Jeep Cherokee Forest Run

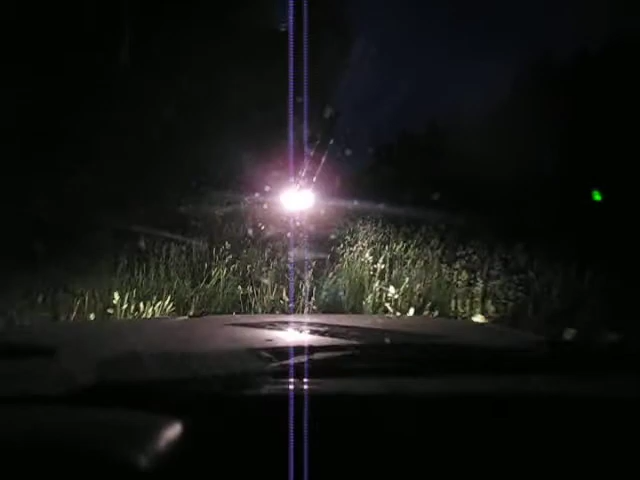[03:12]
Выключи дальний, сейчас поеду. Нижний. У него что ближний, что дальний.